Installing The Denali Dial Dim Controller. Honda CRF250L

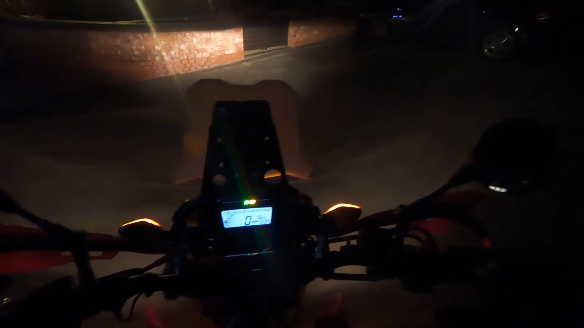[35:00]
Turned off. So all you're getting there. Is the Honda. OEM headlight.
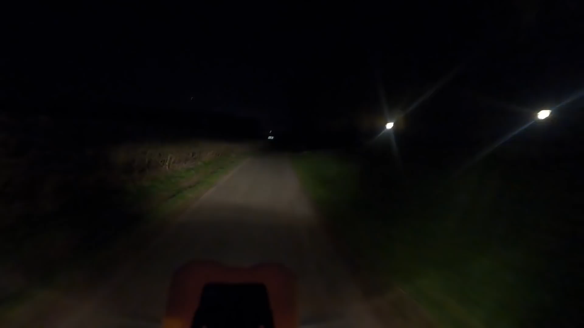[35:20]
And it's on dipped. By the way. Now. That is on dipped. With S4's on. So. The dial dim is on. With the S4's on. At about 20%. Now. They've gone off again. So that's just. The OEM. Honda light. That is now. The OEM. Honda light. On full beam. And back to dipped. Full beam. Dipped. Now. The S4's on dipped. And now.
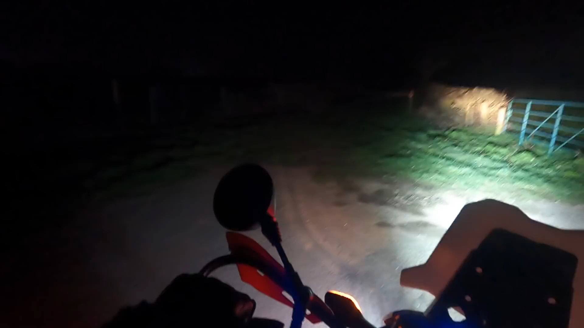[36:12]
So as you can see. The dial dim. On my handlebar. It's showing. It's on. Full beam. And you can see. The blue light. And the dash. As well. We're back to dipped. Now. Full beam. Again. Back to dipped.
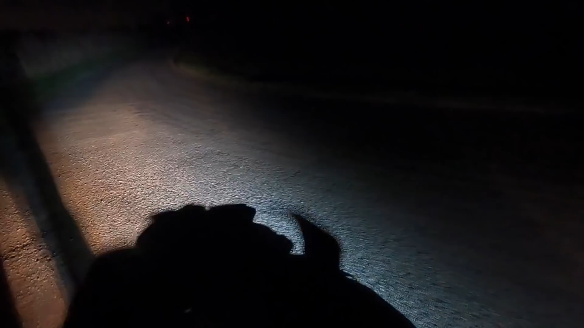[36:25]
Off. So that. There. What you're seeing. Is dipped. Beam. On the. On the Honda light.
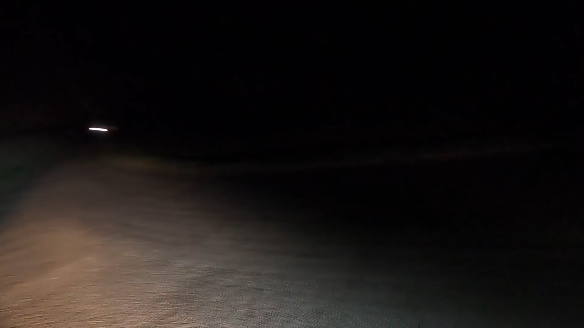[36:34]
And on the S4's. Now. Behind me. There's a car. Coming. So it's interesting. To see. What the headlights. Look like. On the bike.
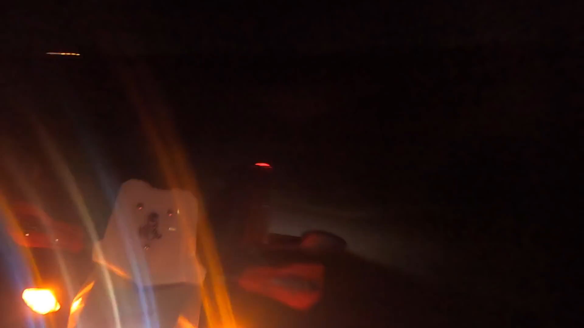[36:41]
But as we turn around. And look at the car. Coming down the road.
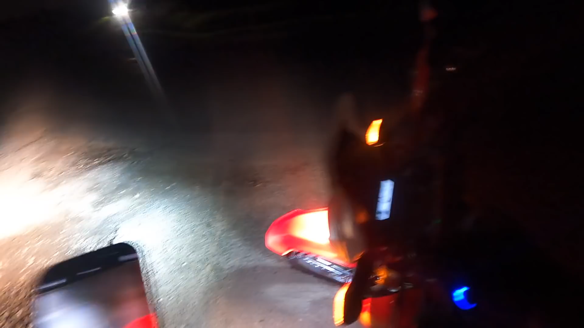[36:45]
How bright that looks. So just turn the handlebars. Around. Just so I'm not blinding him. See the difference. In the lights.
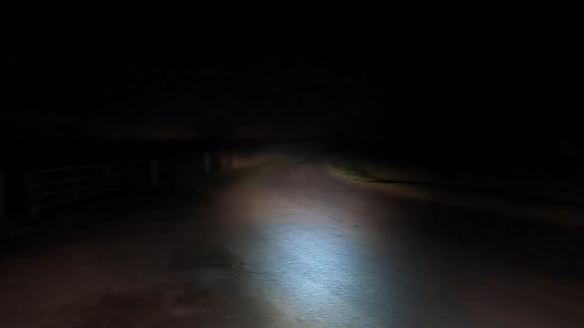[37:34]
So. They are. Got on about. 30 to 40%. With the S4's. On. Now the S4's. Are turned off.
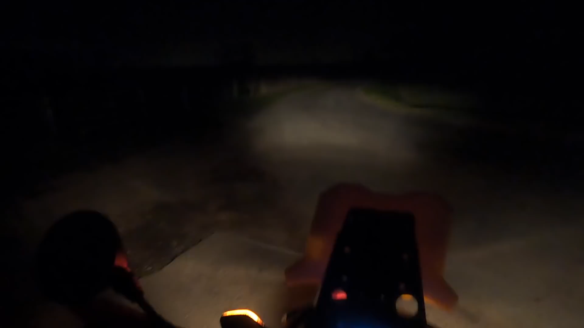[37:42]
It's just showing you. The difference. Of. The movement. As you're turning. The handlebar. So you can see. The lights moving. There's. Full beam. And let's.